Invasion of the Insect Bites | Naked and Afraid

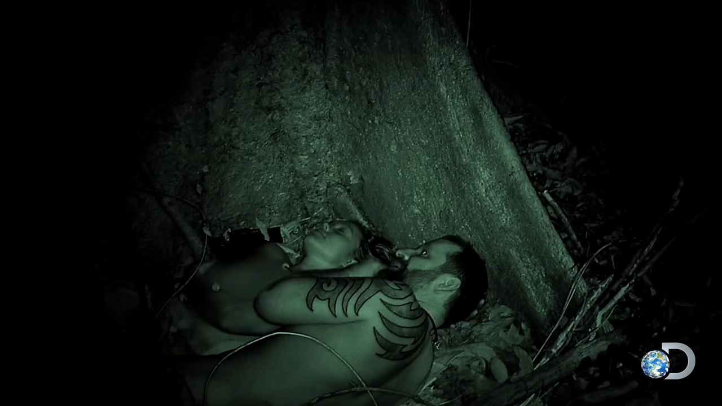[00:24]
They cut that cockroach. Really? Yeah, like, right across my backside.
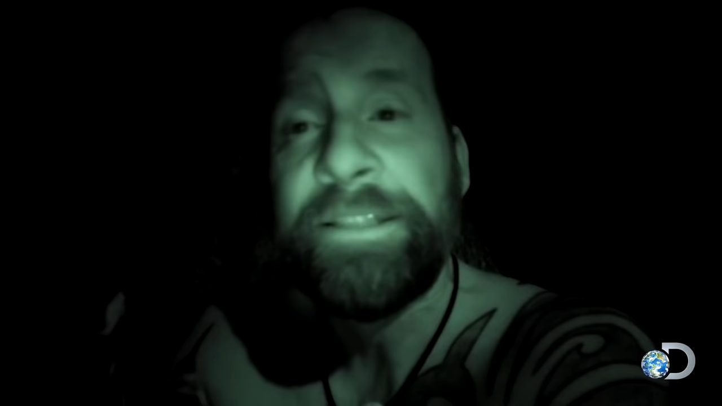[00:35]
It was very invasive. I feel violated. Ew.
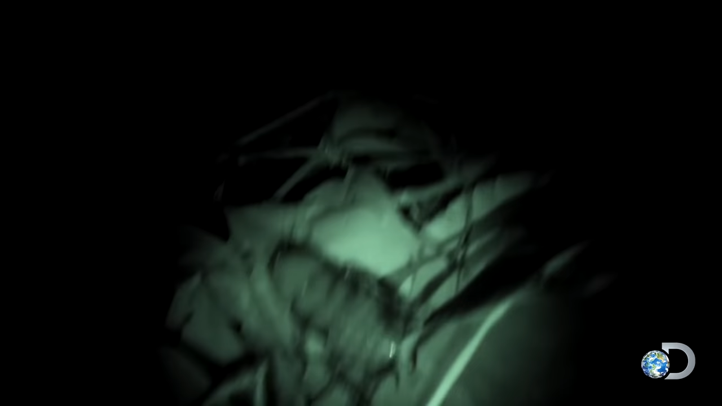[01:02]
That's what was touching my face. I thought I had a toad. Oh, my God. Crawling.
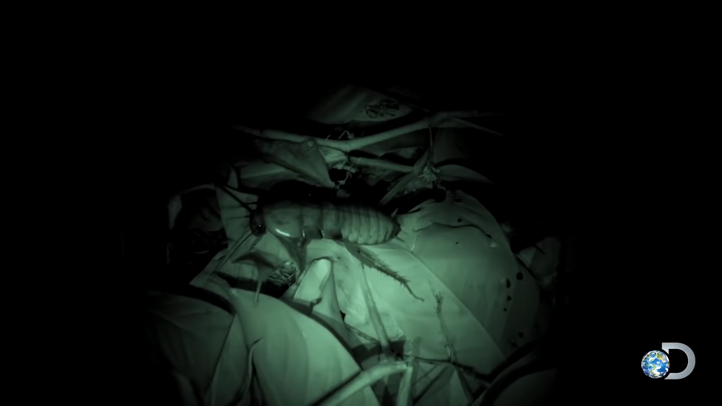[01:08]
That thing is bigger than my thumb. And there were dozens of them all over the inside of the shelter.